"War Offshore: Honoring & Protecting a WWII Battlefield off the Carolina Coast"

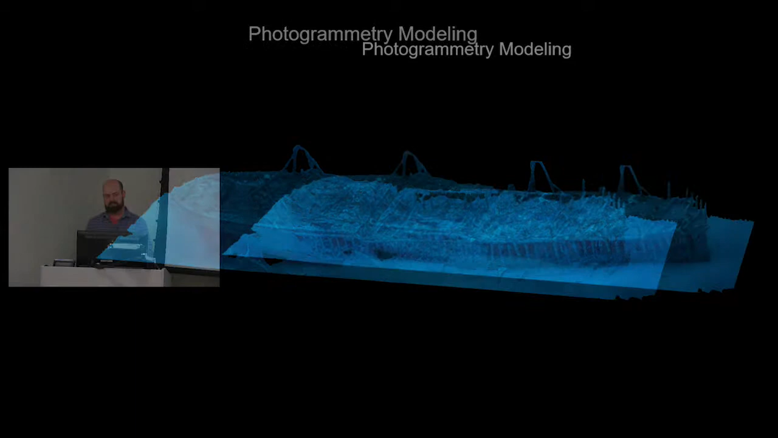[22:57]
And what this allows you to do is take a series of, you know, one or 2,000 images and process them all together and reference them to one another and create a 3D model of the wreck itself in really pretty short amount of time. So this is a, this site's in about 320 feet of water and images to create this 3D model were done in, in a single 30 minute dive. And then we're able to have this, this kind of permanent, really detailed record of the site.
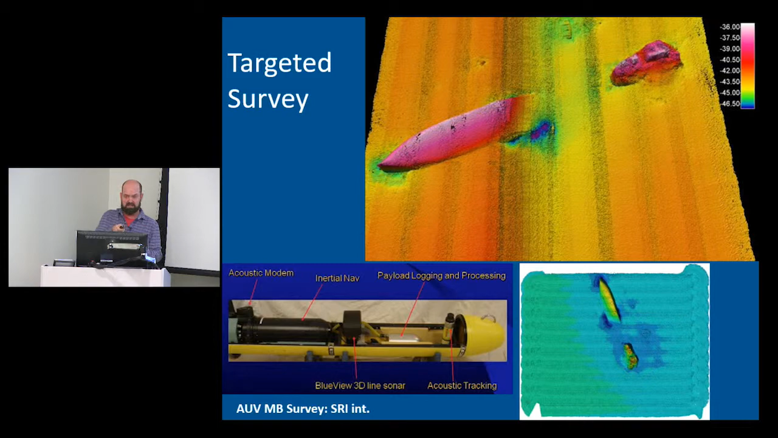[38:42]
If you want to see detail, you're not seeing far at all. So, it's sort of the difference between, uh, like a spotlight and a, you know, wide beam. And so, it makes it challenging and time consuming to, to do. And in the course of this, we found several targets.
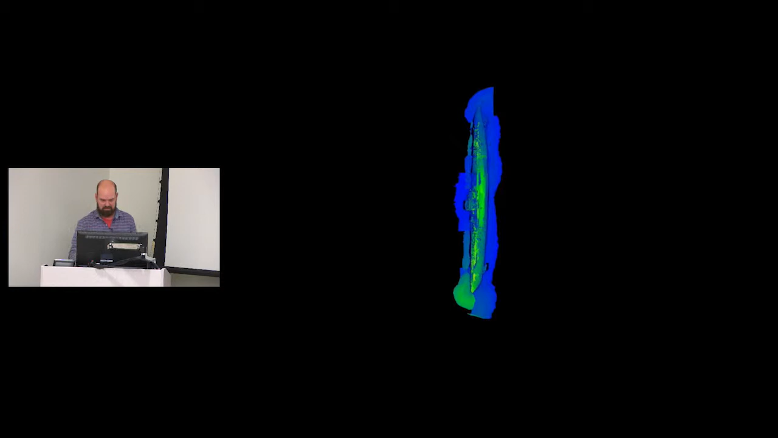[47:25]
Uh, you can see the, the detail that you get from this laser scanning system.
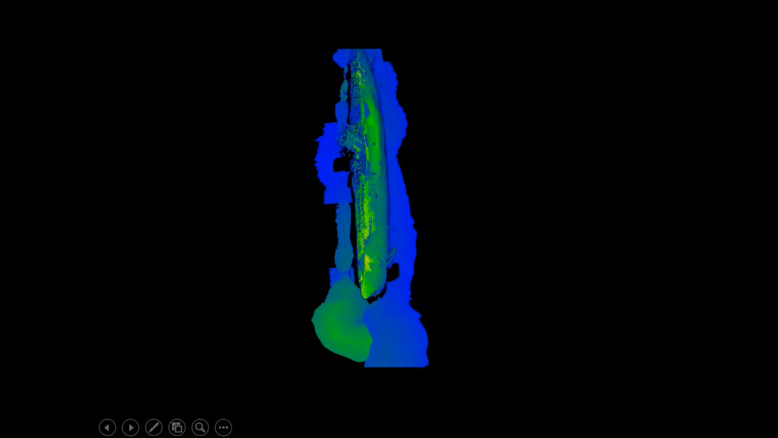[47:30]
Now getting that, it was really tricky because we had to basically set up a positioning environment on the bottom. We had to set up acoustic receivers around the entire battlefield site so that the sensor was,
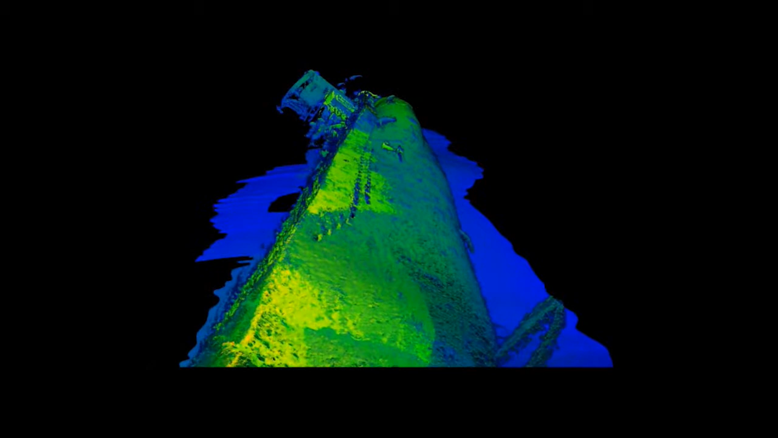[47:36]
we had,
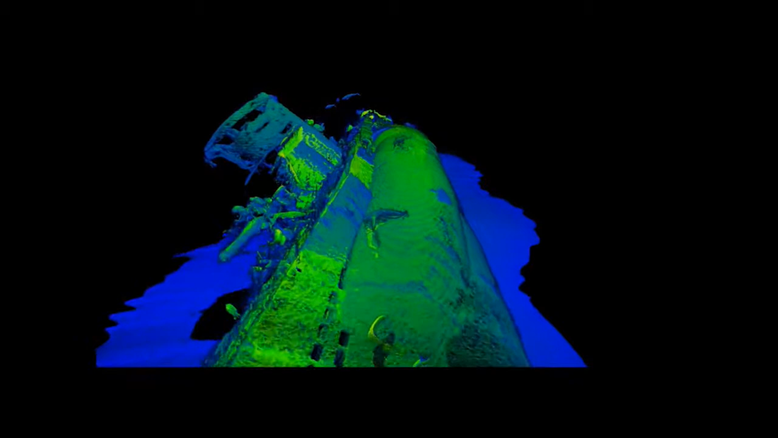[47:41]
because you could get such high resolution with a laser scanner, you had to have equally high resolution with the positioning system.
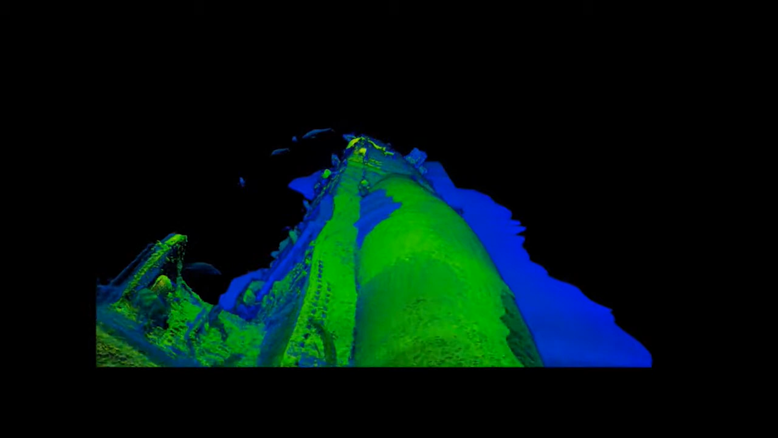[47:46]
And, uh, so that was really tricky. Some of these little sort of smears that you see are grouper swimming past the sensor.
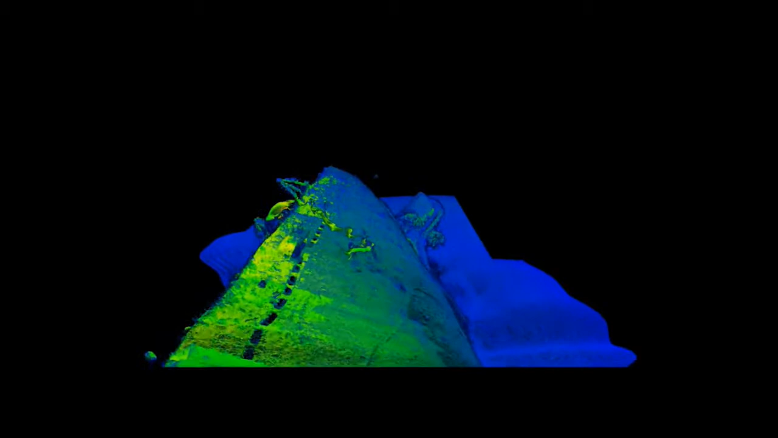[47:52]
Get out of the way. Um, but again, incredible preservation.
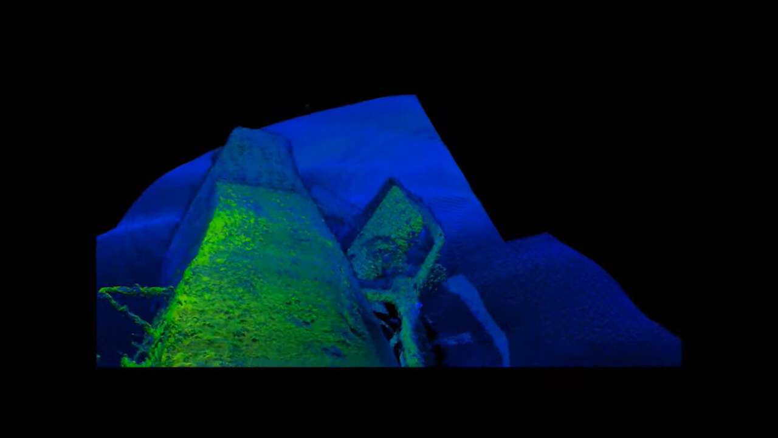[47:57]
We were able to collect this out of, you know, a couple of dives.
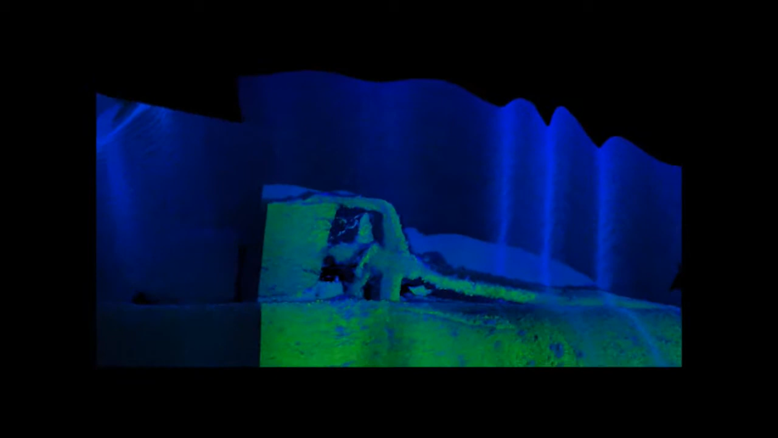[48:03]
And then we have this incredibly detailed 3D representation of these sites, uh, that, you know, just a few years ago would have been impossible for us to capture, particularly in this water depth.
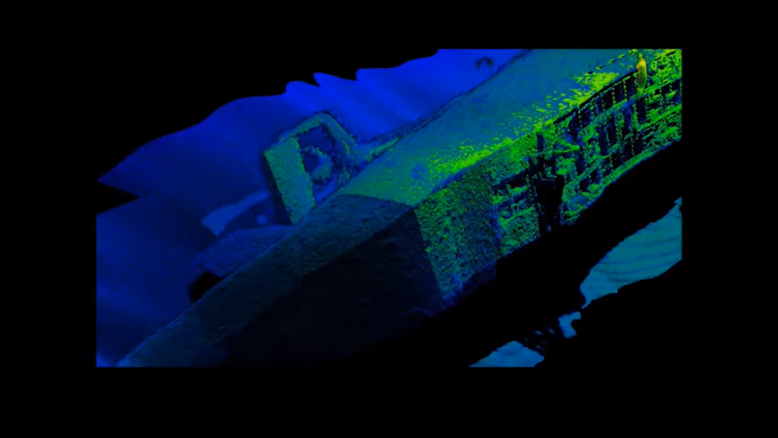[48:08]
So now we have the capacity to go out there,